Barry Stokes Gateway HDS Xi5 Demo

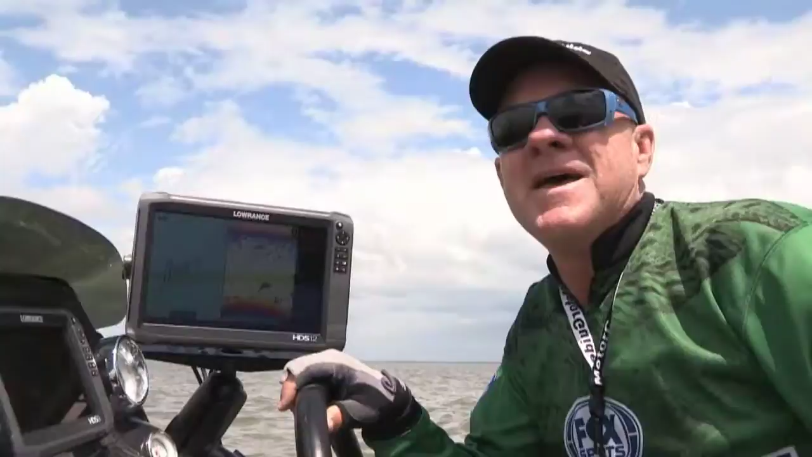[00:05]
Hey everybody, we're still out on Tewakonee, Texas today showing you how to locate and catch white bass, stripers, and hybrid stripers in the upcoming summertime months.
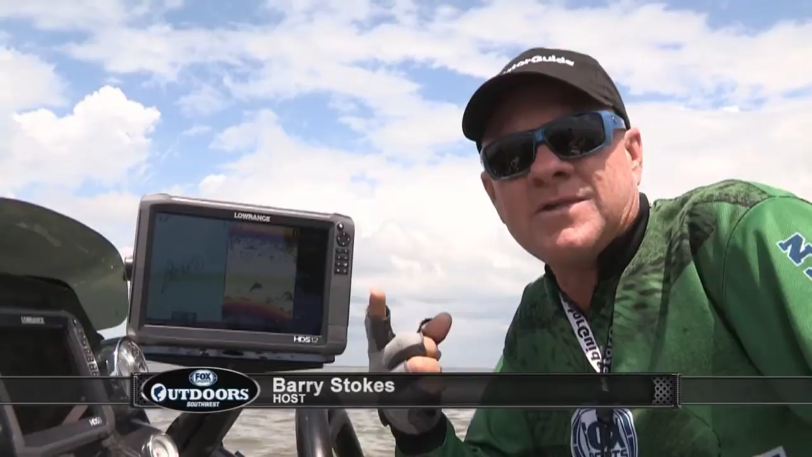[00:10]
Right now I want to show you one of the coolest things I've ever seen in fishing technology from Lowrance and MotorGuide. It's going to help us find and catch these fish. This is the brand new Lowrance HDS Gen 3 Sonar GPS Fish Finder System. It's got a much faster processor, much brighter screen,
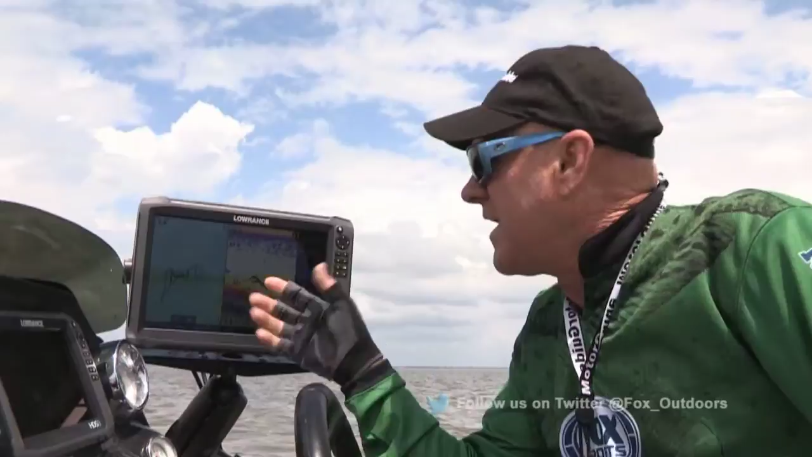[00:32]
a pinch to zoom screen, just like your iPhone or Android mobile device has,
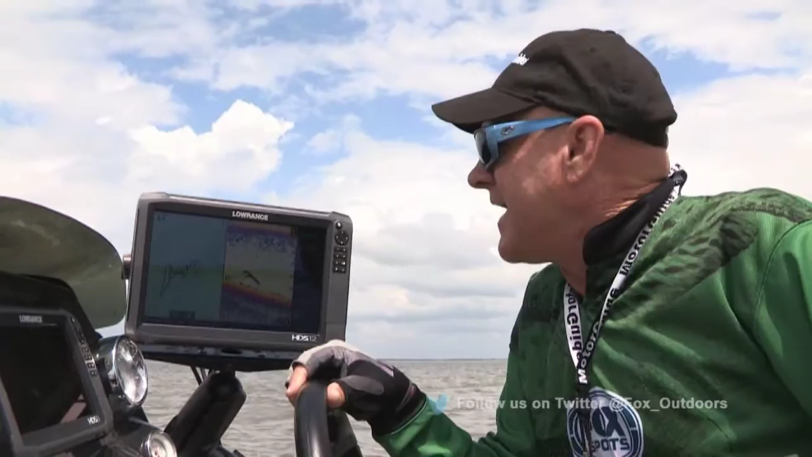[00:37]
and it's got Wi-Fi built in, plus a whole bunch of other goodies, the latest and greatest from Lowrance.
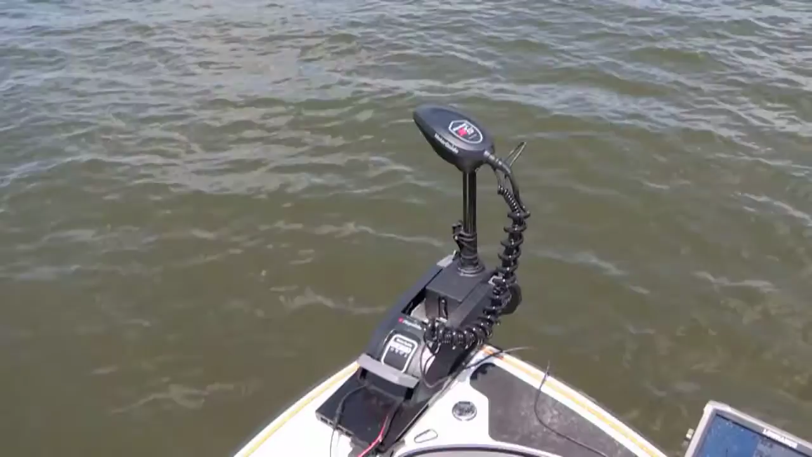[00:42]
I've got it connected electronically with my MotorGuide XI5 Wi-Fi trolling motor through a little gateway device. Now these two units talk to each other,
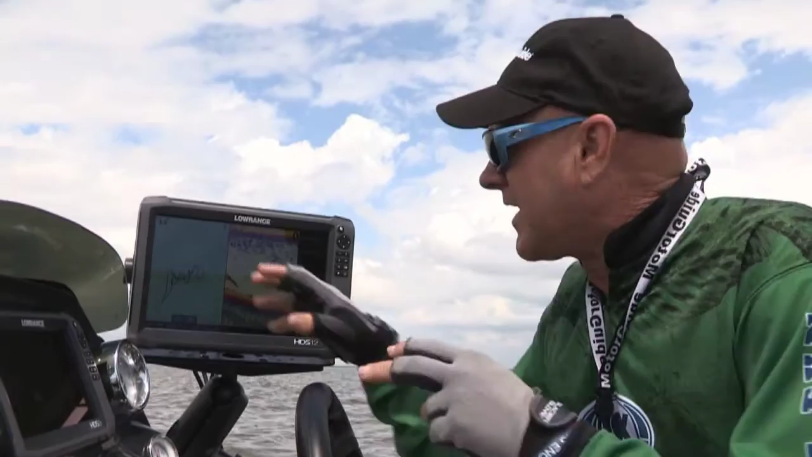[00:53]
so I'm idling around out here off these humps trying to find a school of bait fish and stripers or hybrids, and I found a school right behind me.
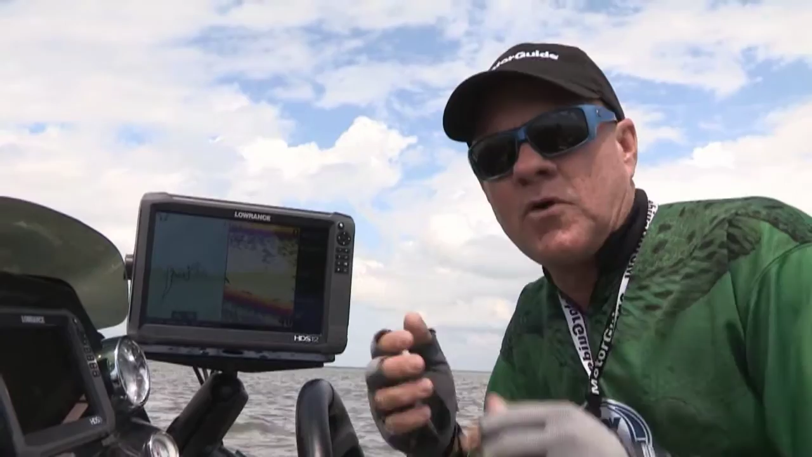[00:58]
You can't see them on the screen now because I've already passed them by behind the boat.
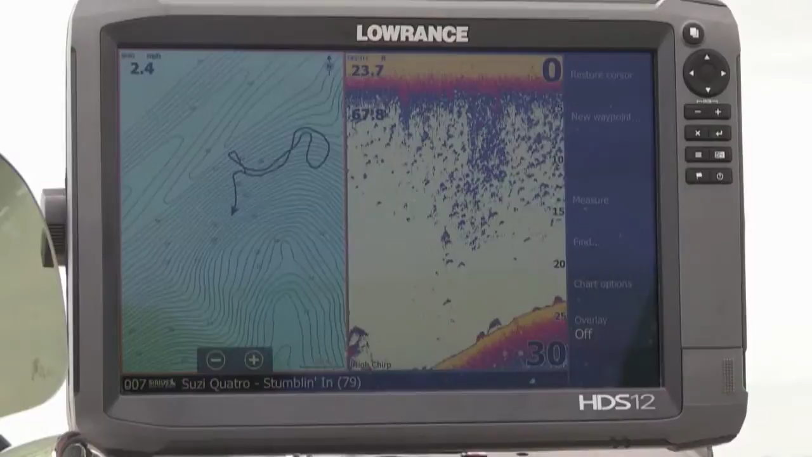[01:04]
So what I'm going to do is reach up here and tap the sonar screen to get control of it, then I'm going to scroll it back.
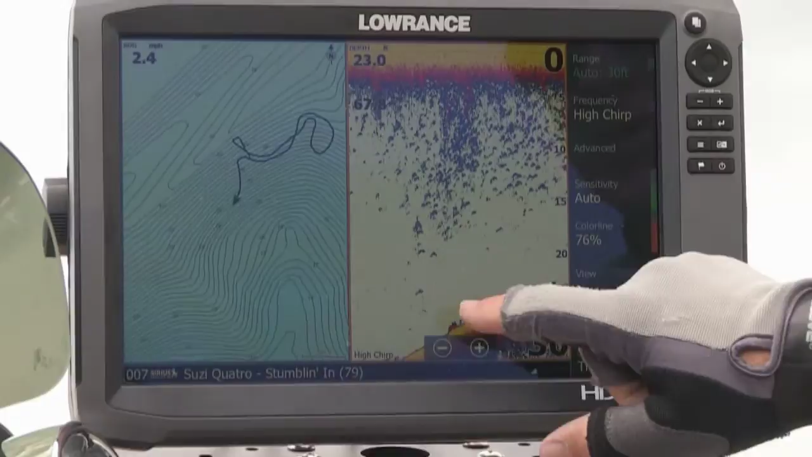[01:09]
Okay, there's that school of bait fish and hybrid stripers and maybe some stripers mixed in right there.
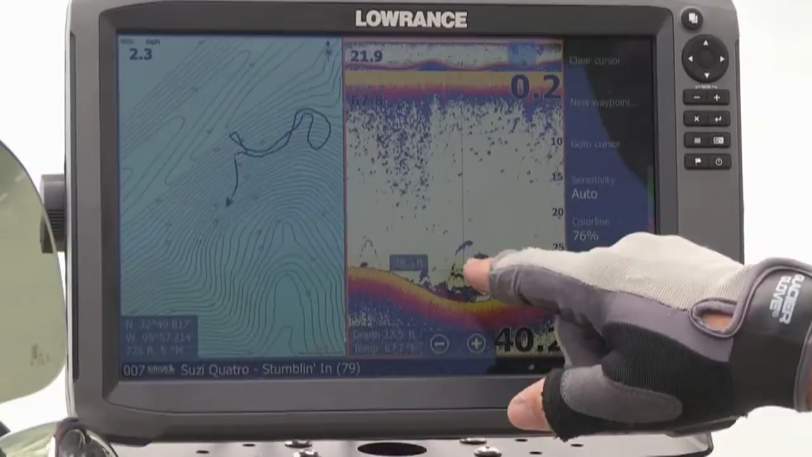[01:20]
So I've tapped it right where that school is, then I reach over here and click new waypoint, choose an icon. Now you can see right here, there's the way the waypoint that popped right up on my chart.
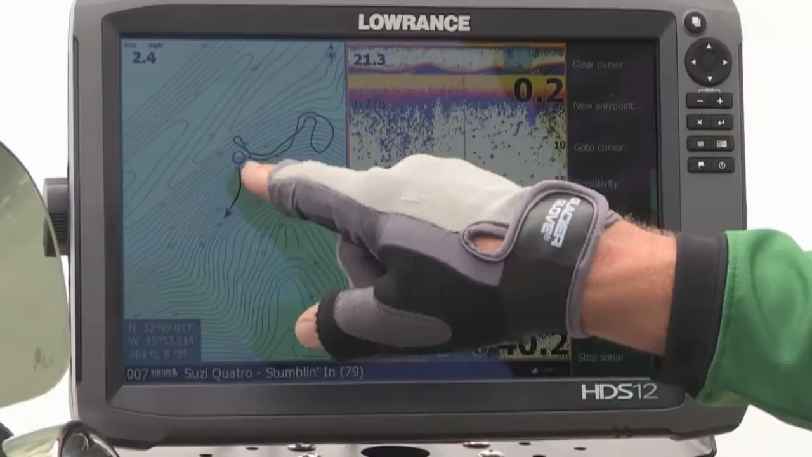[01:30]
That's right on top of that school of bait fish and game fish, stripers and hybrids right behind. The boat is here. You can see my trail and you can see the waypoint right there.
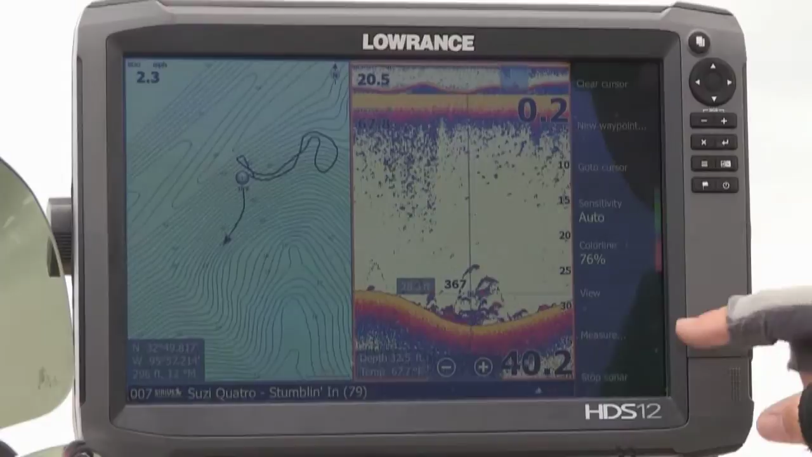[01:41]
Now I'm going to come back over here and tap that waypoint. There it is, waypoint 367. I'm going to tap that at the bottom. I'm going to say, go to 367.
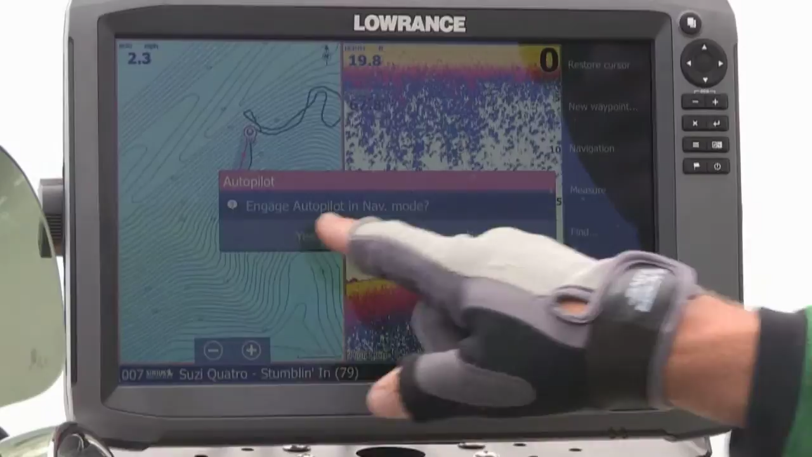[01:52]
Then it's going to ask me, engage autopilot in nav mode. I'm going to tell it, yes.
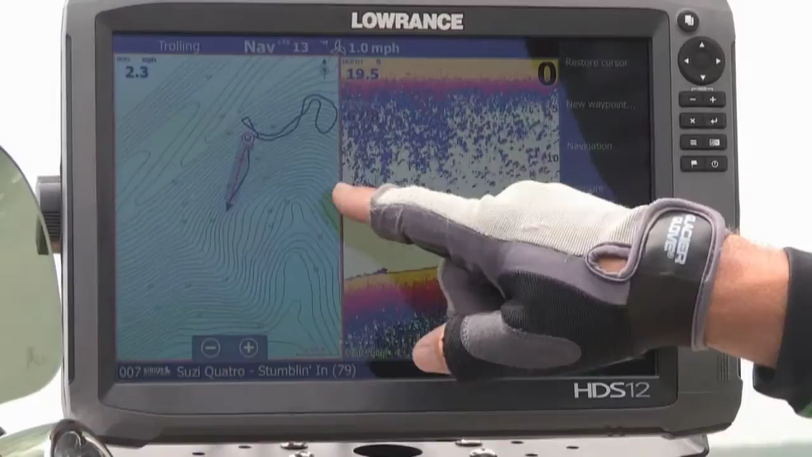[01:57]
On screen: speed 1.0 mph
And it made a little red arrow right there going right back to that waypoint. Now, the trolling motor, the XI-5 has just started spinning around.